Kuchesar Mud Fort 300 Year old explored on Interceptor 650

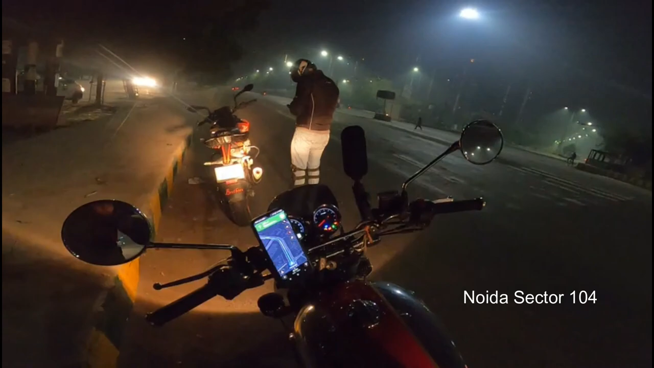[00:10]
and we're all set to ride Kuchesar from Noida from sector 104,
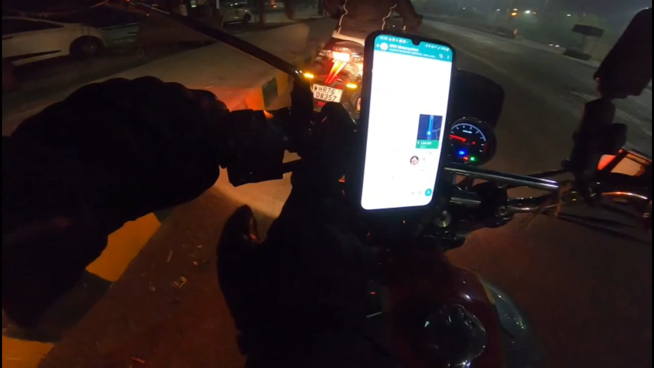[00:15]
and we'll take the road to sector 62 from where we use this underpass to go on the natural highway where Charlie and Akhilesh are waiting for us,
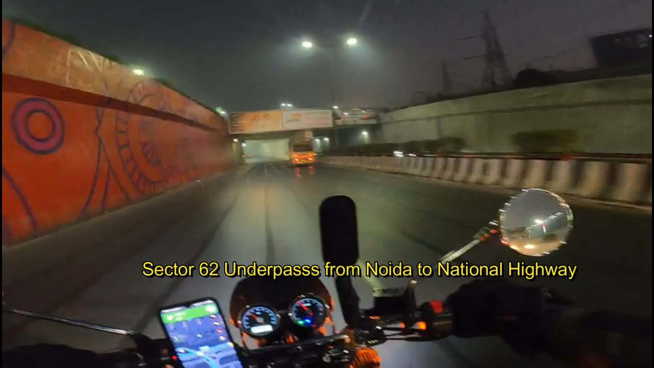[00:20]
and we'll be about 65 more kilometers from this point,